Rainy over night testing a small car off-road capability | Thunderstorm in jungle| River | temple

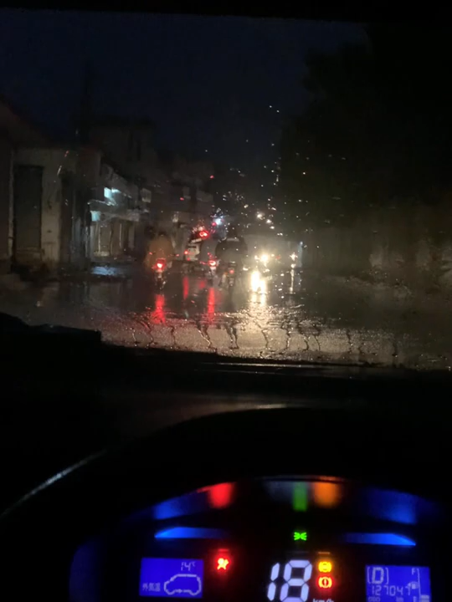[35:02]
तो देखते हैं आगे, बाकी मैं आपको बताता हूँ आगे जा। तो बारिश जो है वो तकरीबन रुक गई है, लेकिन अभी कोई पता नहीं फिर से स्टार्ट हो गई।
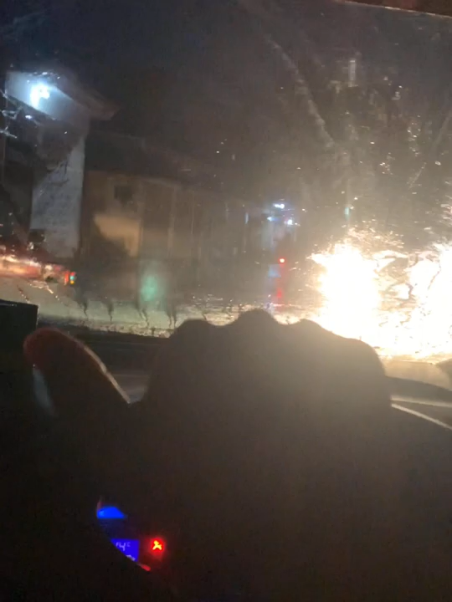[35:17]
तो
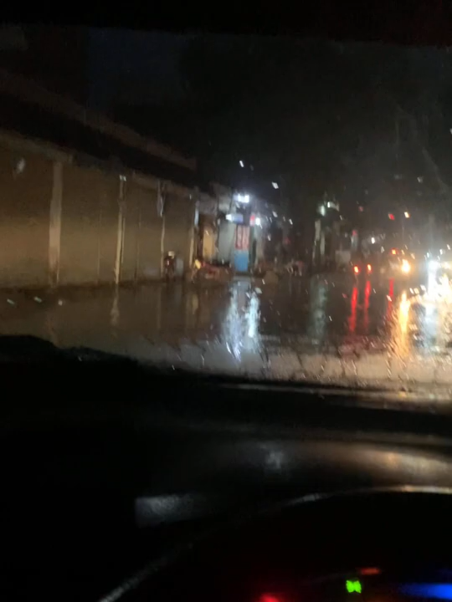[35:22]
बाकी रोड की हालत आप देख सकते हैं, और गाड़ी की हालत हम आपको रुक के दिखाते हैं। बस आपने सपोर्ट करना है और इस गाड़ी को रुकने नहीं देना, बिल्कुल ऐसा ही है।